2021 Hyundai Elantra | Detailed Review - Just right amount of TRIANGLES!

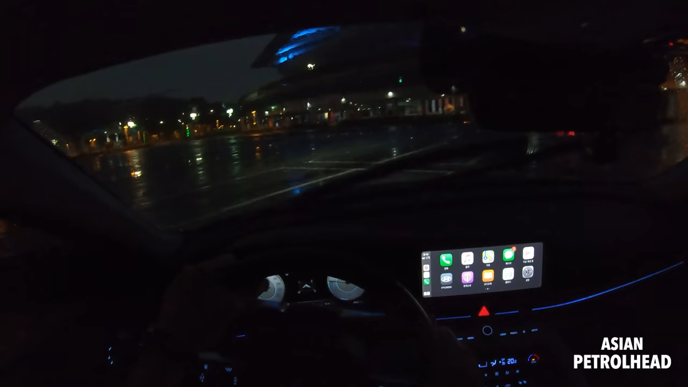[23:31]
mpi multi-point injection okay so this is what high beam looks like we also have a auto high
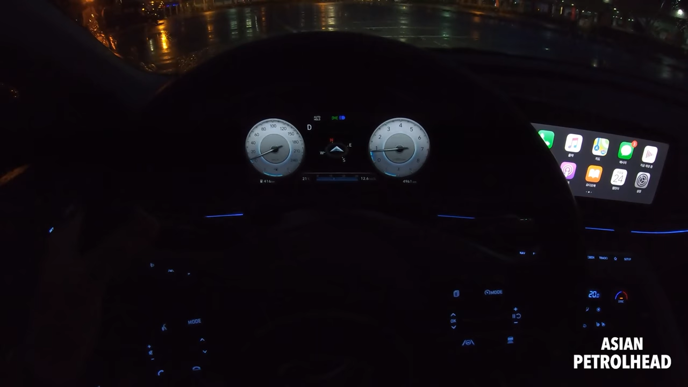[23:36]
beam okay so so let's go out to the road with all new hyundai elantra okay feels very smooth
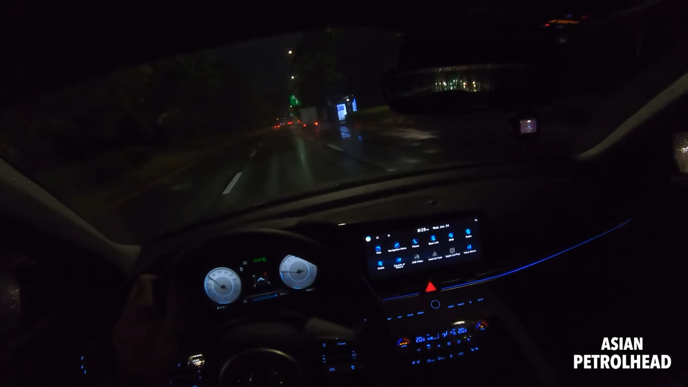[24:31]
I'm not really a big fan of usually CVTs, but this one actually feels very nice, like this CT driving, it feels very nice, it will make you feel like as if this engine has more power, it's delivering the power very nicely, and it also is not making any weird drone noise, and it also has 8 artificial shifting points, which means it will shift like it has 8 gears inside, so I'm going to show you that pretty soon.
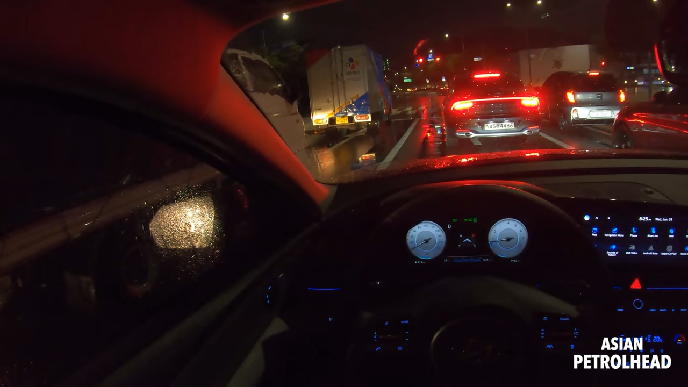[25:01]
Visibility is very nice, just like I told you, this does not have, although this is third generation, does not have a small window near the A-pillar, but if you see, they put big windows around, they really try to put dashboard, then the car very low, so visibilities are very, very nice, and side mirrors are pretty nice, so I have zero complaint about the visibility, and you guys all know I'm about 6'2", and some people ask me when I sit in small cars, you know, do I feel uncomfortable,
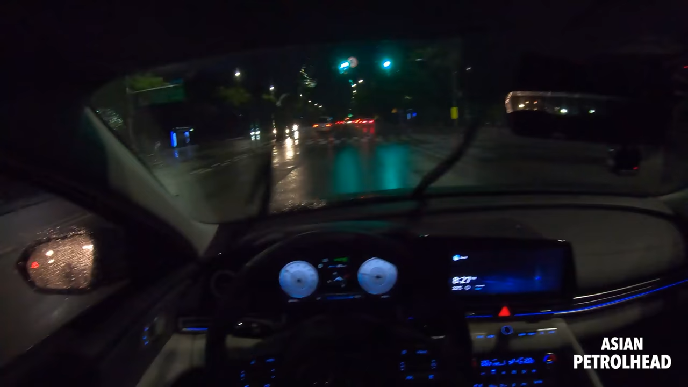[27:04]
this afternoon, and it also works very nicely, even during the heavy rain, so, yeah, it will also, let's just get here, and it will also come to a full stop, if the lead car does, let me just show you, it's keeping the safe distance with car in front, and also steering wheel, steering for me, so it's a very comfortable system, so, they're going to make a left, so,
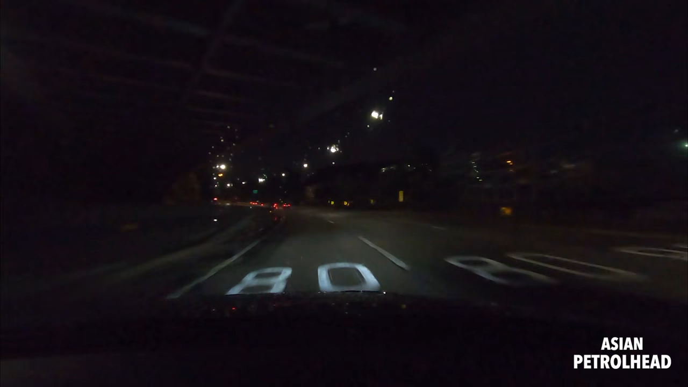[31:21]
as you can see, it kind of shifts as if it has gears, you know, normal CVTs will just stay at like a 4,000, 5,000, it's just there, right, but this one actually, look, kind of shifts as if it has gears, so, I kind of really like the CVT system from this all-new Hyundai Elantra, Hyundai actually calls it IVT,
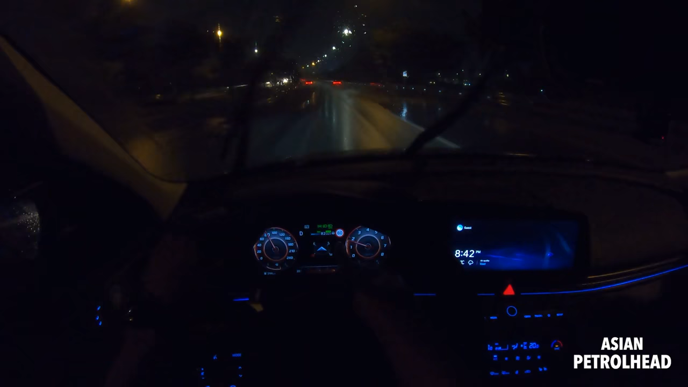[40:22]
see, right now, it says green and yellow, the white, so, um, I think, once it starts to rain a lot, and if you start driving fast, and it won't read the lines correctly, so, we'll just turn off the lane keep, I'm talking about, and adaptive cruise control, I think it works fine, um, let me just, uh, find the car to show you guys, yeah, it actually pulls the car very linearly, all the way, actually,